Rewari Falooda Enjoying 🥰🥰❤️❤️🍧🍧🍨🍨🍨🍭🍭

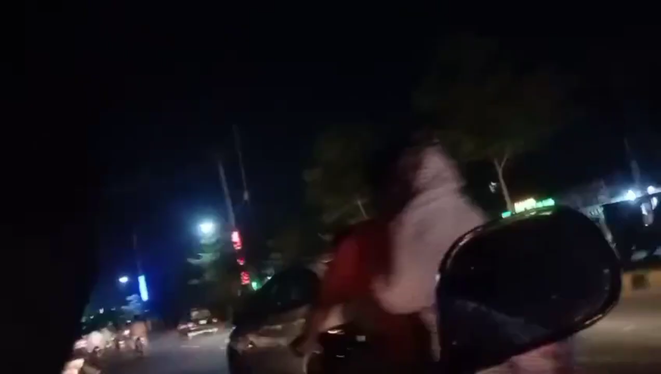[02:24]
और यहाँ देखें बहुत प्यारी लाइटिंग और बहुत ज़बरदस्त रात का वैसे ही टाइम बहुत खूबसूरत होता है।
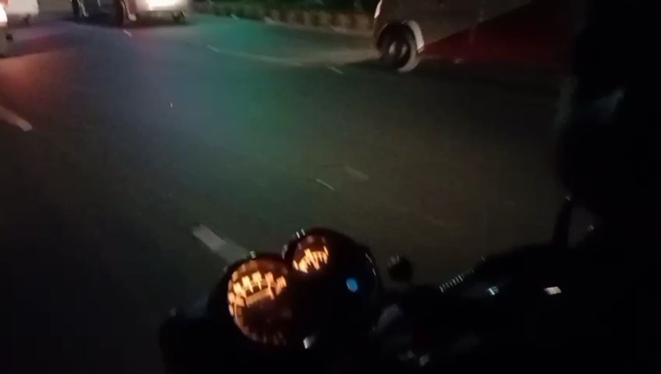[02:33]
और ऐसे बाइक के ऊपर अगर हम घूमने के लिए निकले तो बहुत ही मज़ा आता है।